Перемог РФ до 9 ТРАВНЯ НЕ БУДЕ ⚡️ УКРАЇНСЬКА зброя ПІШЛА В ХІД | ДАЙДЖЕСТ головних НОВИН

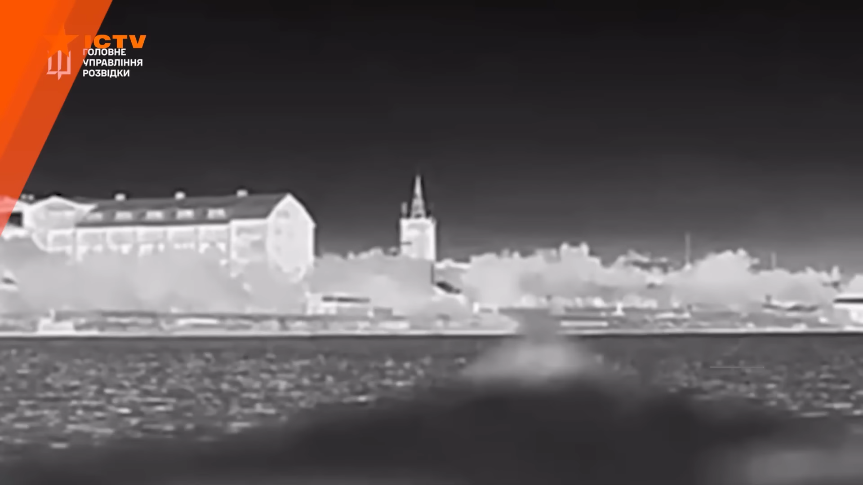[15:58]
Західне узбережжя Криму – бухта вузька. Український ударний дрон мчить у вік окупованого росіянами узбережжя.
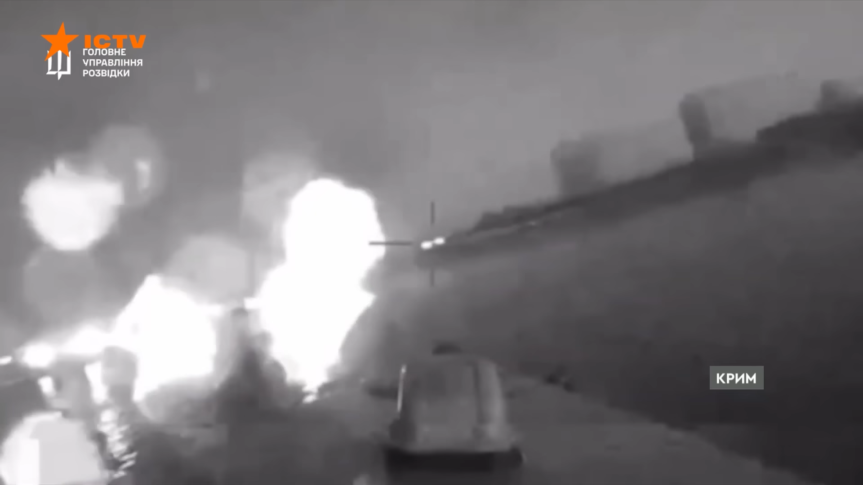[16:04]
Його помічає ворог і відкриває вогонь.
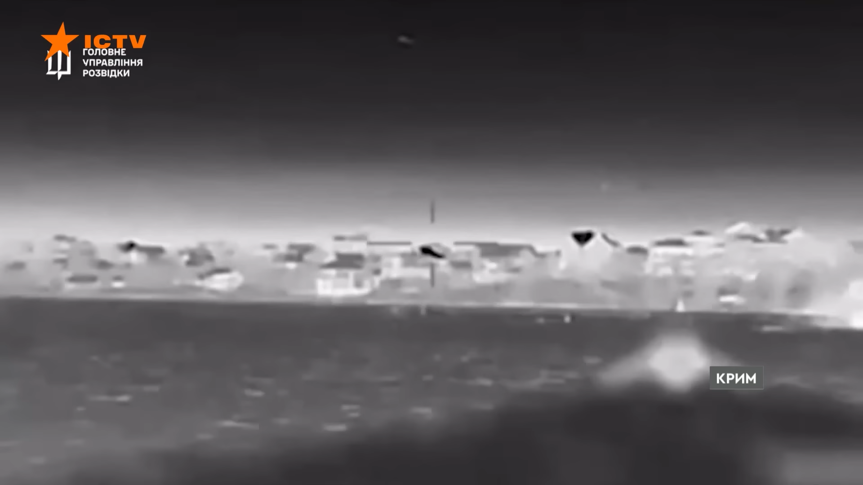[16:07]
Втім, ані обстріл, ані маскування російському катеру не допомагає.
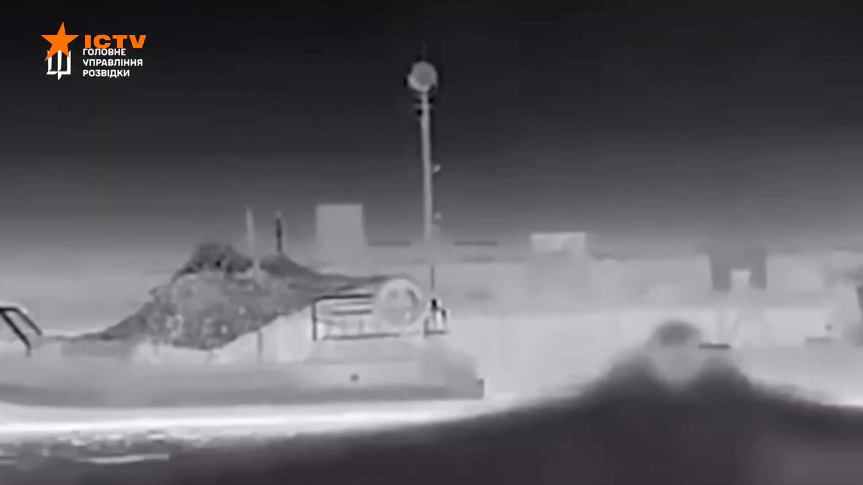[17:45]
відновленню він не підлягає. Не знаходиться на плаву і вже не буде ніколи. Буде гарним об'єктом для дайвінгу після звільнення українського країни.